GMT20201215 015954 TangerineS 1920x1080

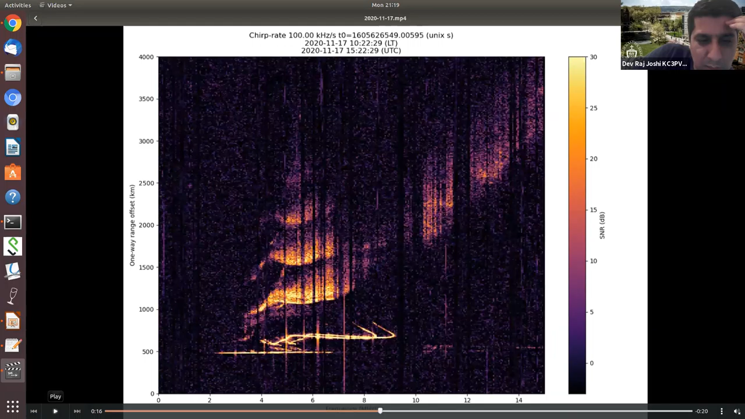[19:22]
So, it increases, as we see, 7.00 a.m., it's increasing. So, it goes on increasing, maybe, until, so, there was an interesting, goes on increasing until 5, now it's, it's getting close to 5, and now it's, it's slightly decreasing, okay?